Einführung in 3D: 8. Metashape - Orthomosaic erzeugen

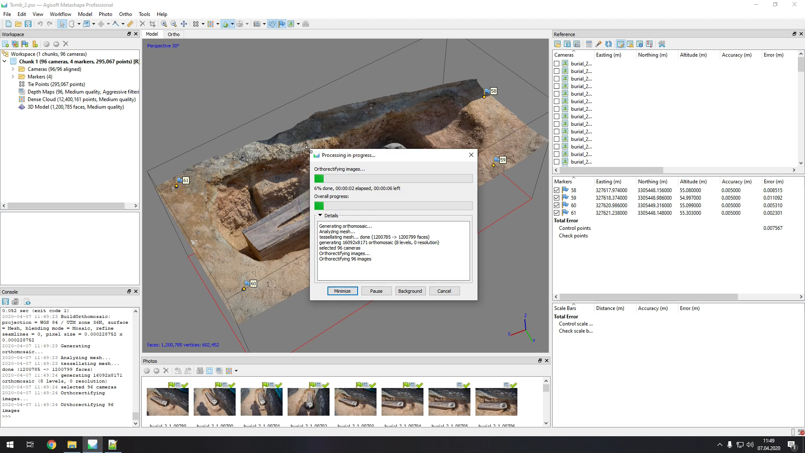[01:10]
Und wir sehen, wir werden ein Bild erzeugen, was 16.000 x 8.000 Pixel hat. Auch hierfür können wir einfach sagen, okay, die Berechnung startet und wir müssen wieder warten. Auch nach diesem Schritt werden wir das Projekt einmal wieder speichern.
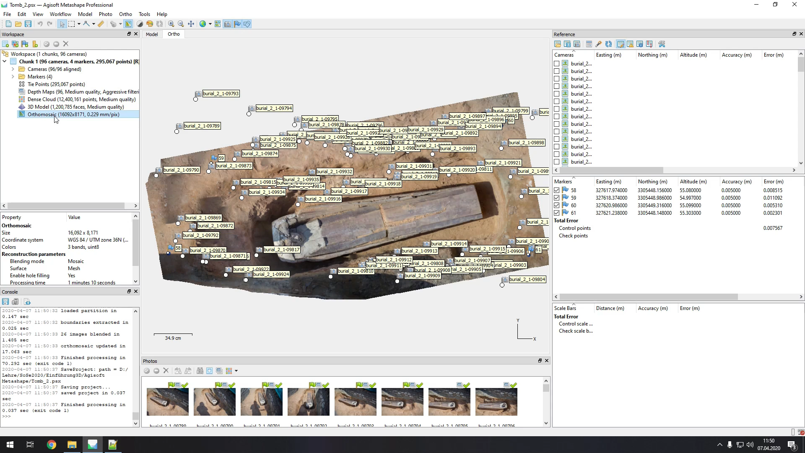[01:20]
Wenn Sie jetzt einen Doppelklick auf das Ortho-Mosaik machen, sehen wir hier unser Ergebnis. Wir können einmal über die Kameras diese ausschalten. Wir können genauso über die Showmarkers die kleinen Passpunkte ausschalten. Wir lassen sie jetzt mal einfach an. Was wir jetzt sehen, ist das Ergebnis eines Ortho-Mosaiks.
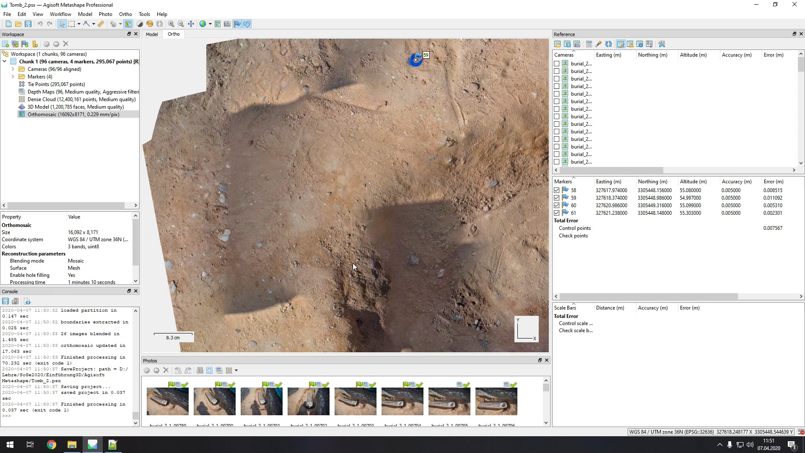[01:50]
Zum Beispiel in diesem Bereich sehen wir, es befinden sich Schatten. Auch das hier sieht nicht ganz richtig aus. Metashape neigt dazu, nicht immer das richtige Bild für die Ansicht zu wählen, doch wir können dies im Nachgang korrigieren. Sie können hier oben über das kleine Symbol die Sieben Lines einanzeigen lassen. Was sind das im Endeffekt?
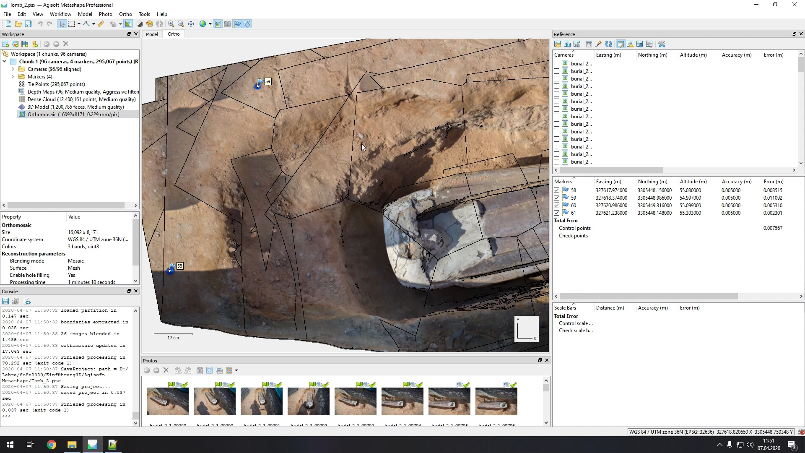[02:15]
Jetzt sehen wir die Bereiche, die verwendet wurden, jeweils von einem Bild.
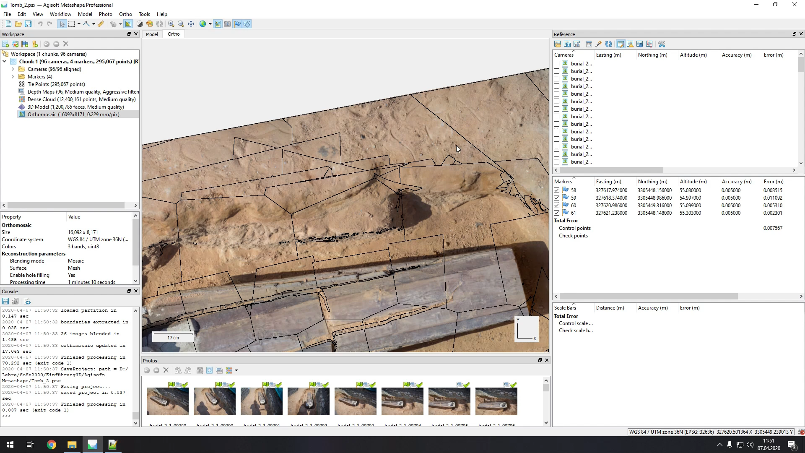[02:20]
Das heißt, dieser Bereich hier repräsentiert ein Bild. Wenn wir das jetzt anpassen wollen, können wir das korrigieren. Am einfachsten zum Beispiel gehen wir einmal in diesen Bereich.
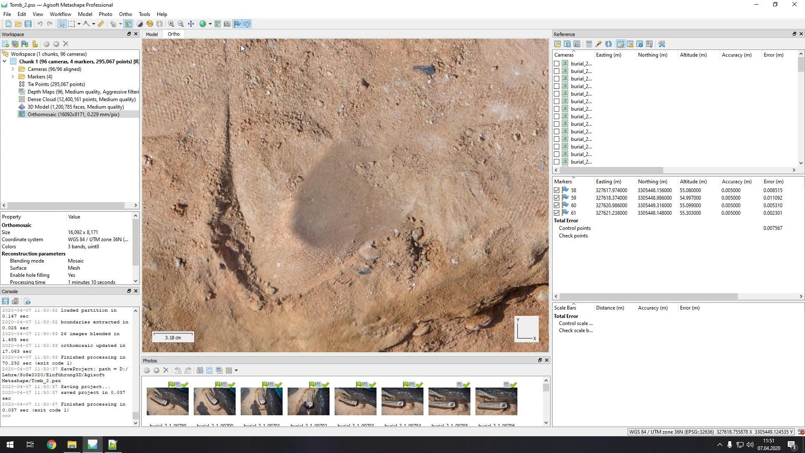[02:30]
Wir schalten das auch einmal kurz aus und wir sehen hier, der Schatten sieht irgendwie nicht ganz richtig aus. Ich schalte es wieder an. Wir sehen, okay, in diesem Bereich liegt das Ganze. Und wir können jetzt über dieses kleine Symbol hier oben ein Patch hinzufügen. Wir klicken einmal rein. Jetzt können Sie per Linksklick anfangen, immer mit Linksklick einen Bereich zu definieren.